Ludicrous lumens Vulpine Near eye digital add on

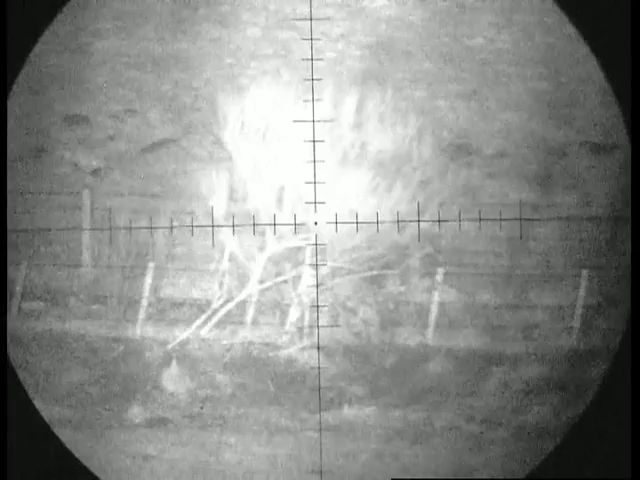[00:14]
That bush there is 180 yards so nice and clear.